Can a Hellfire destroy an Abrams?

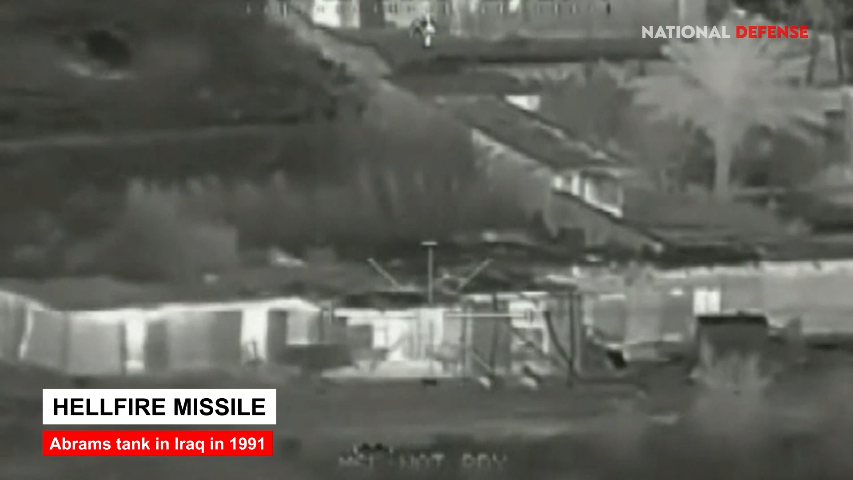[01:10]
a Hellfire missile fired from an A-64 Apache helicopter destroyed an Abrams tank in Iraq in 1991. However, these cases are relatively rare,